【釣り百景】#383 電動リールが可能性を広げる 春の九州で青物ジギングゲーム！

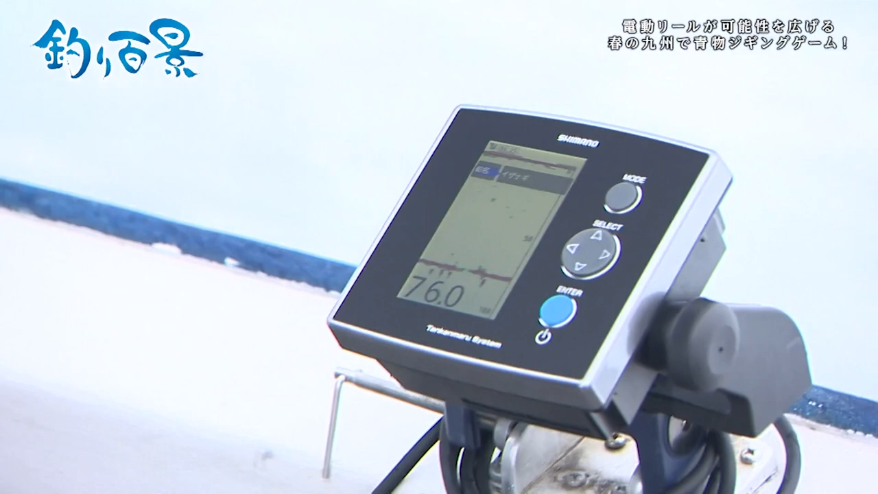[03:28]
釣り始めの水深はおよそ80メートルよし 始めはスピニングタックルで行きましょうかね
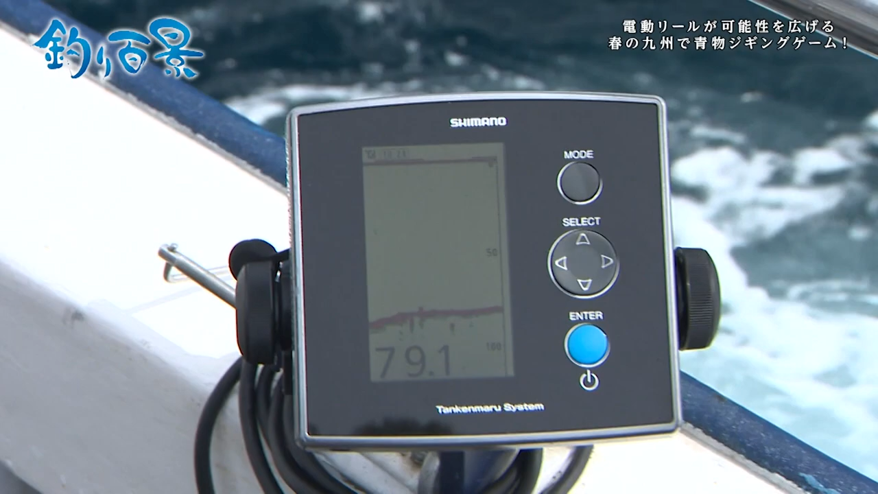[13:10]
まだ動いてないぐらいのタイミングだったんですよねなんで水深がちょっと深くなったところでまだ風が若干強いので入れ直しを早い早く行いたかったのであのー
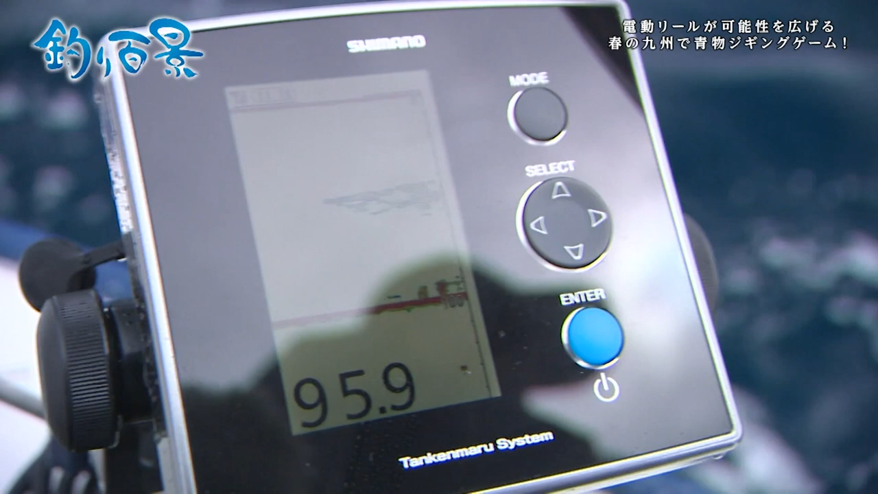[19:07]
よいしょ 出てきましたねさあ いいタイミングです